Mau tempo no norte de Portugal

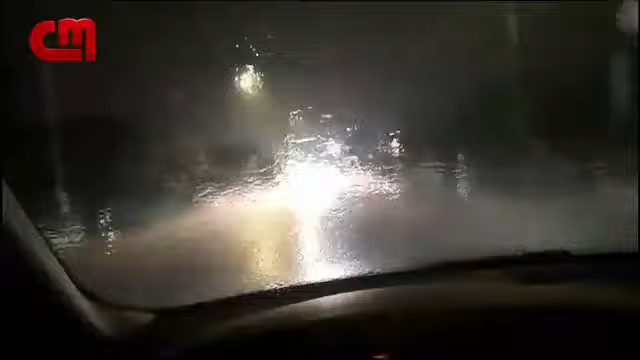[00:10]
São imagens que nos chegam de Braga. Os moradores ficaram sem energia em casa durante alguns minutos, depois de um posto de eletricidade explodir devido à trovoada.